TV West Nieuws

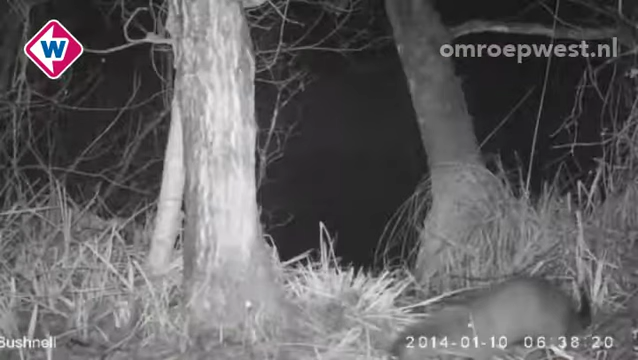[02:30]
John Pietersen houdt voorlopig de camera die in de Nieuwkoopse plassen staat opgesteld in de gaten.
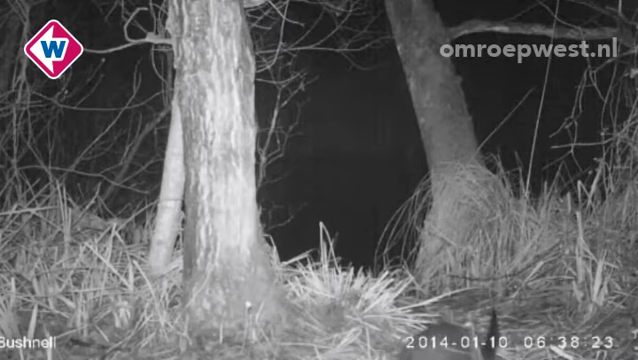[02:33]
De laatste keer dat die uitgelezen is, toen hadden we nog filmpjes van de otter, zeg maar.